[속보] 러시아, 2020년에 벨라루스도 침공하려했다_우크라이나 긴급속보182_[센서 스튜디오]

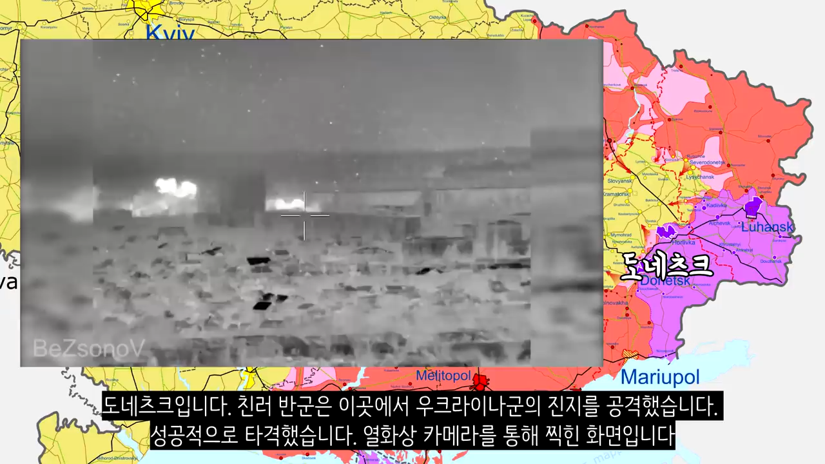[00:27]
도네츠크입니다. 침러 반군은 이곳에서 우크라이나군의 진지를 공격했습니다. 성공적으로 타격했습니다. 열화상 카메라를 통해 찍힌 화면입니다.